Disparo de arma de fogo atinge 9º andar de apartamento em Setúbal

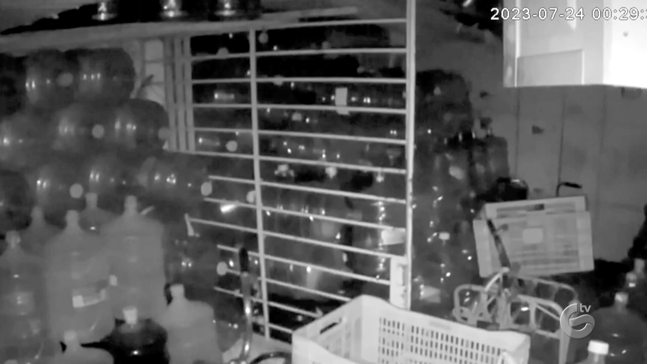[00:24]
A câmera de segurança instalada em um depósito de água mineral chegou a captar o som da sequência dos disparos.